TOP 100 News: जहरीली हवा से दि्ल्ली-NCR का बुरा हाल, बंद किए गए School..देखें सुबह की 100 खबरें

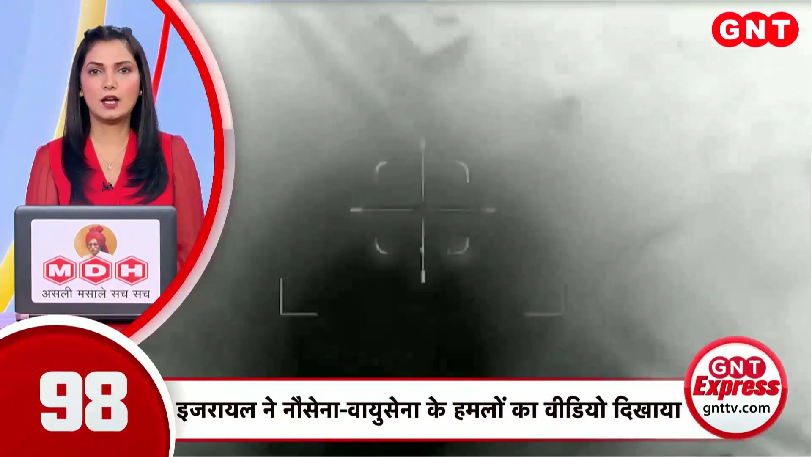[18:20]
इस्रेयली सेना ने अपने सेने अभियानों का जारी किया एक वीजियो वीजियो में उसने अपने वायू सेना और नौ सेना बलोग द्वारा किये गए हमलों को दिखाया